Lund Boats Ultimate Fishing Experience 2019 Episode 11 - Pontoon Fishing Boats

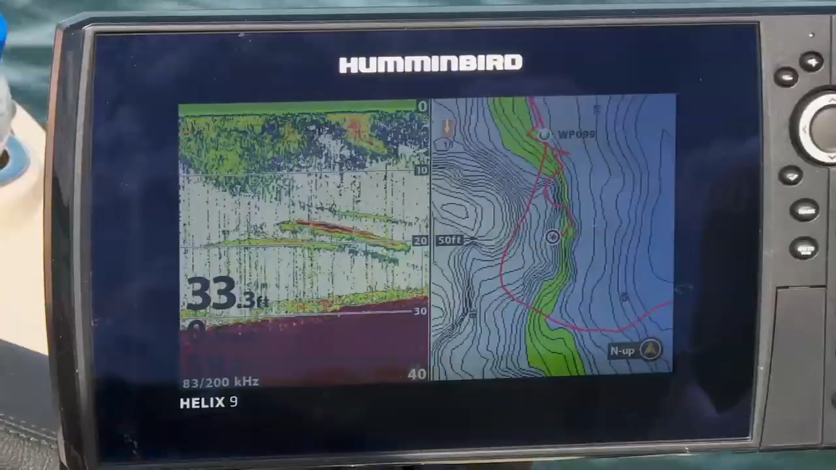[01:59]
On screen: depth 33.3 ft
Sweet With powerful trolling motors and modern electronics It's possible to follow a contour precisely
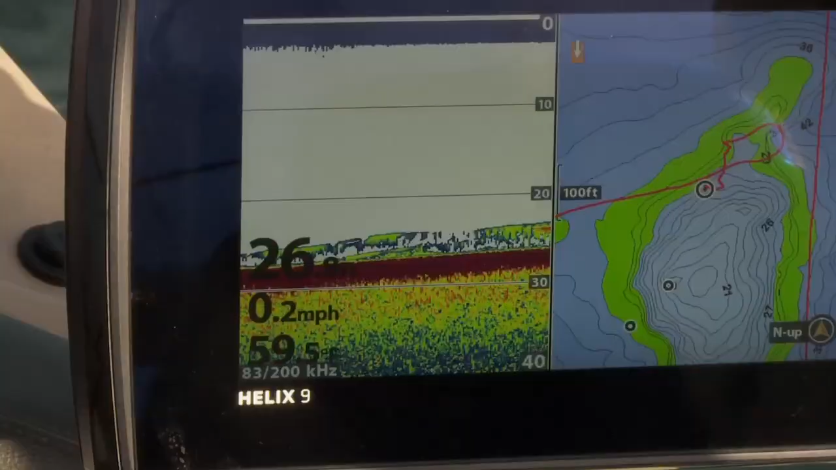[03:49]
On screen: speed 0.2 mph
sized fish finder I'm staring at my lake map I'm staring at my 2D sonar And I'm fishing the fish that I'm seeing
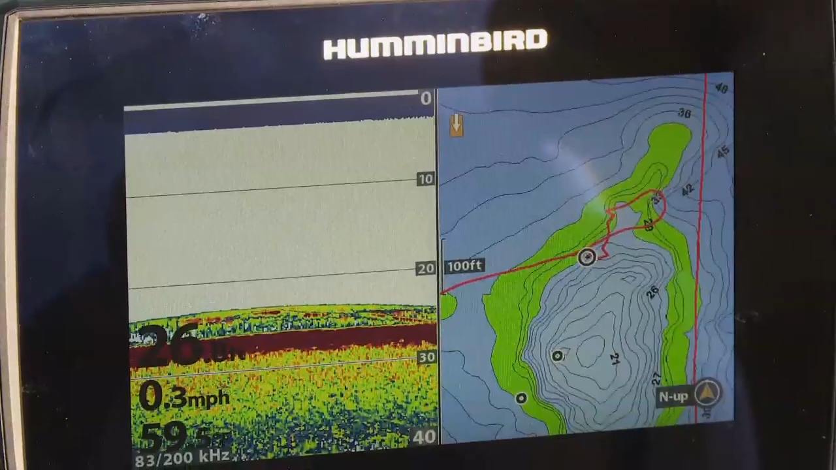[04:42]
On screen: speed 0.3 mph
Looking at my sonar And making decisions based on that With plenty of room for 2 guys or more back here And fishermen spread throughout the pontoon
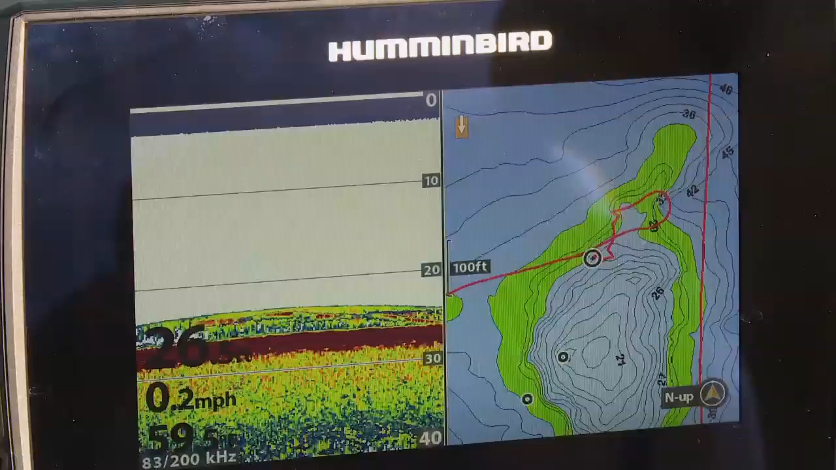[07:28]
On screen: speed 0.2 mph
I got one going here Yep he's just hanging there He's just hanging
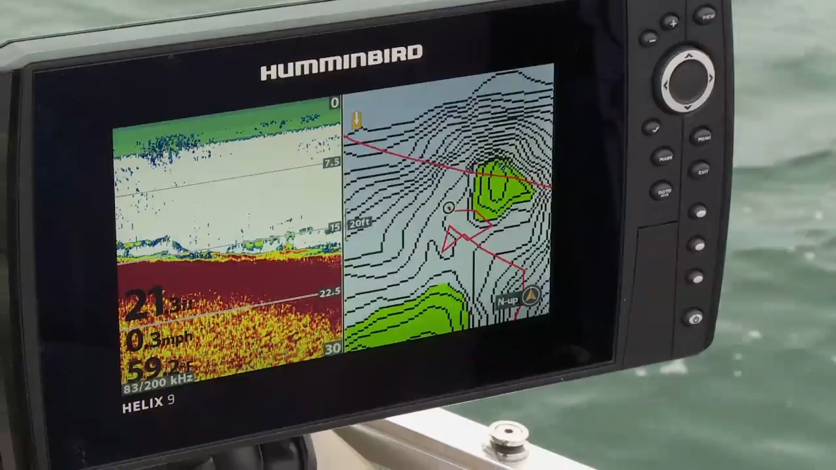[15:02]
On screen: depth 21.3 ft, speed 0.3 mph
me You'll see a nine inch LCD screen It's about the right size for this pontoon
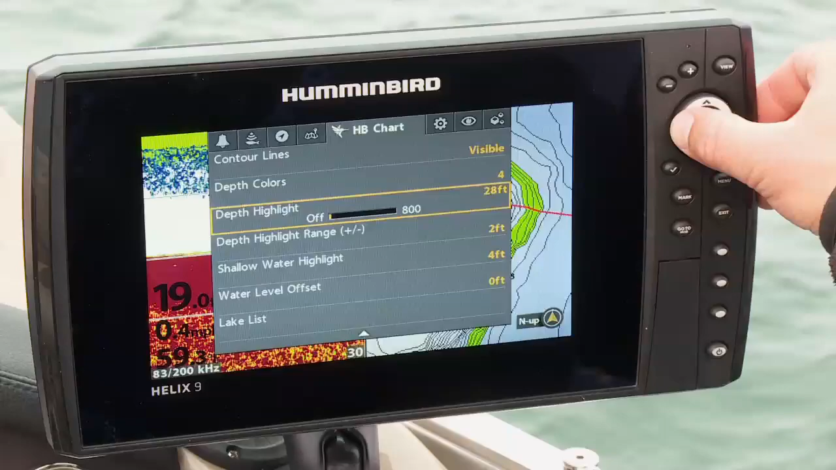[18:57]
I'm going to go change my depth highlight to 14 feet
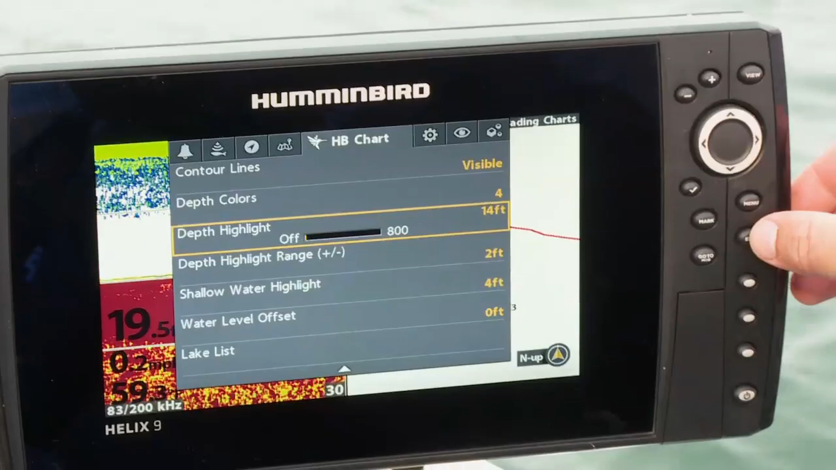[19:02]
Depth highlight range plus or minus 2 feet So 12 to 16 feet is painted in green
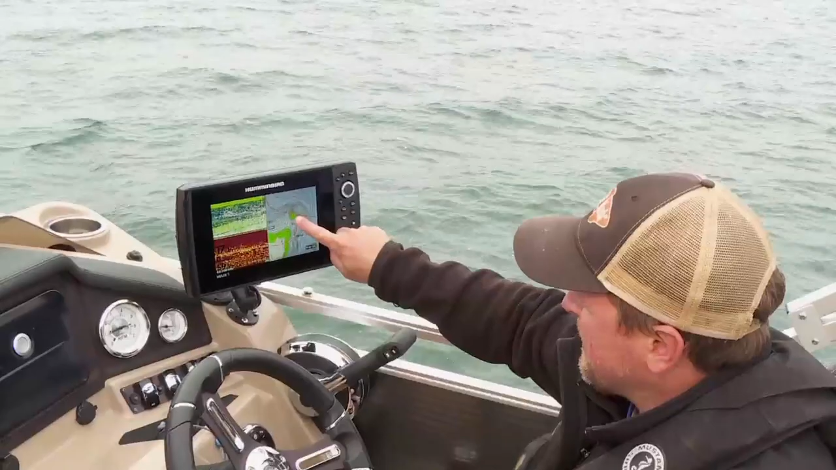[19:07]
That's the spot I wanted to see That's the one that has a school of bass on it And another tip
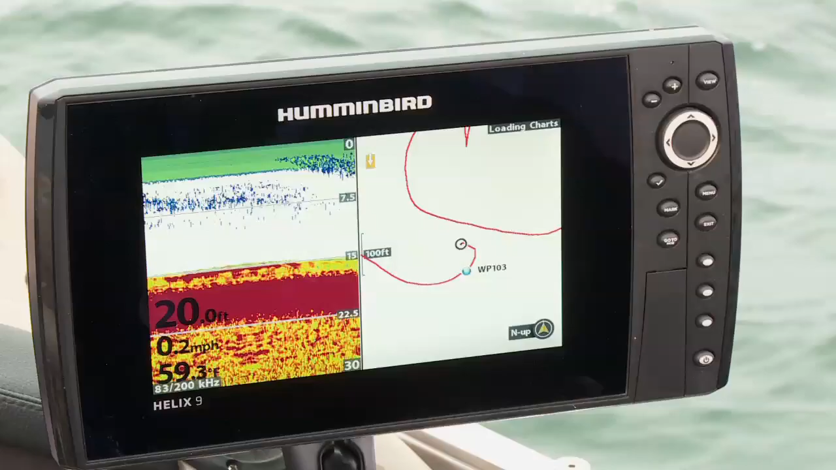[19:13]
On screen: depth 20.0 ft, water 59.3°F, speed 0.2 mph
is to use depth highlight In conjunction with shallow water highlight So you can see here that's red I have 0 to 5 feet selected for my shallow water highlight Which under the Hummingbird menu is shallow water highlight Directly adjacent to depth highlight